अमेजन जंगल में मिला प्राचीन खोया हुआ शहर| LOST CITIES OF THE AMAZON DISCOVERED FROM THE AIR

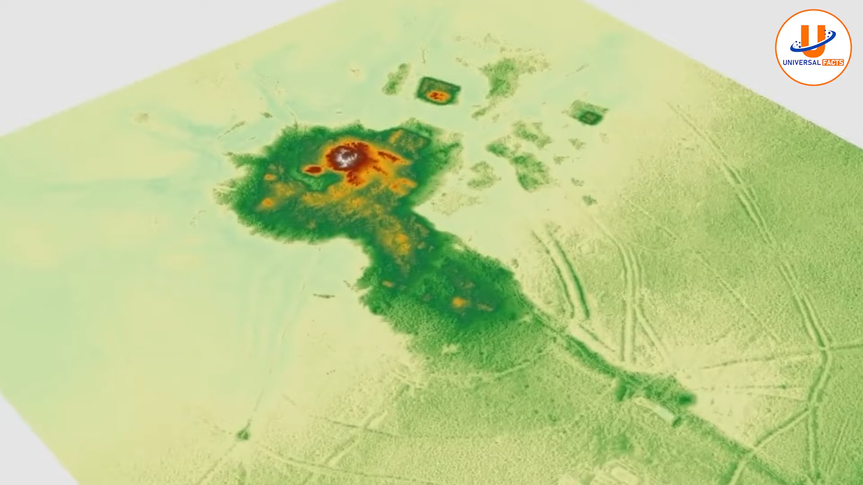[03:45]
के सामने आया है जो प्राचीन लॉस्ट सिटी को खोजने में मददकार साबित हुआ है दरसल